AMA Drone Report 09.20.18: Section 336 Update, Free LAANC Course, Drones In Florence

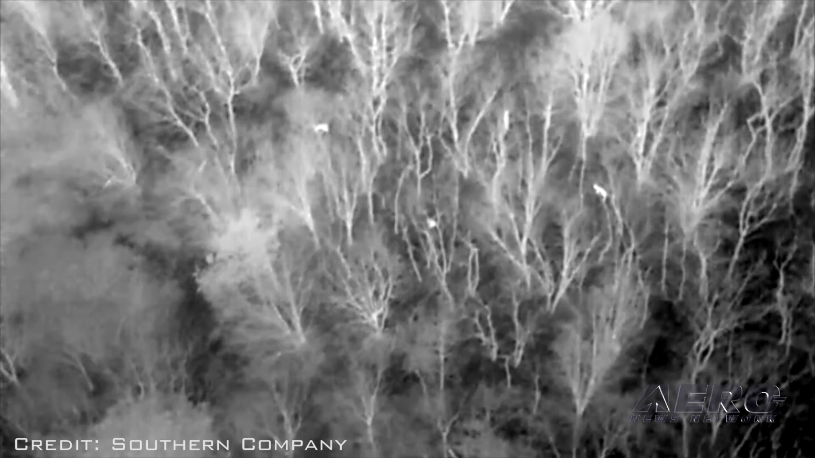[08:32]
Drones are being employed by Duke Energy Corporation and Southern Company that are equipped with infrared and high-zoom sensors for missions such as inspecting substations,
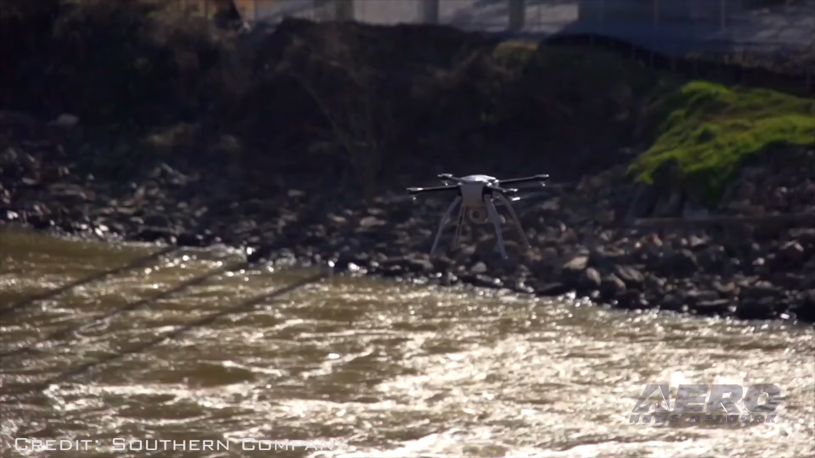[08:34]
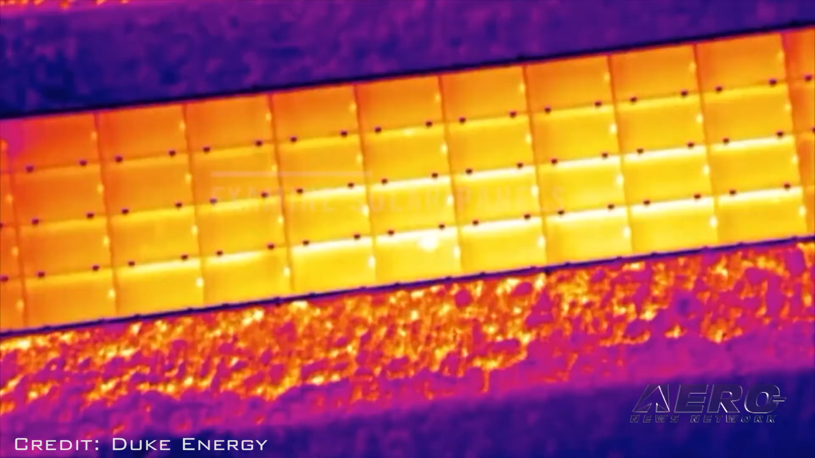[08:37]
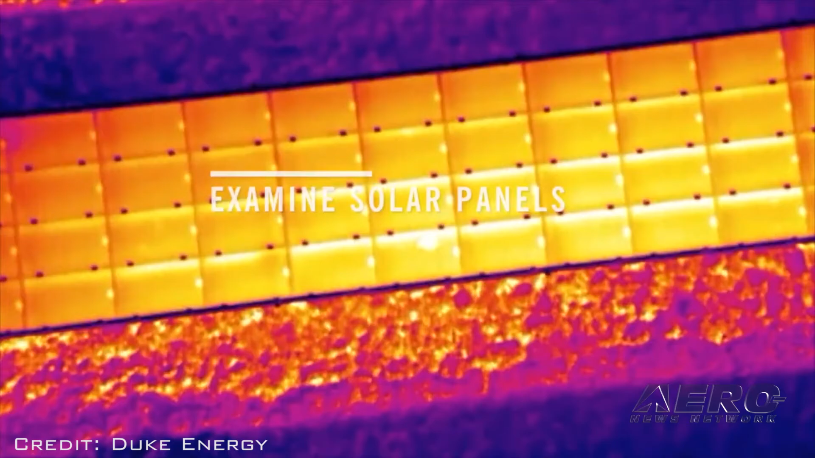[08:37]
identifying malfunctioning solar panels, and dowed power lines.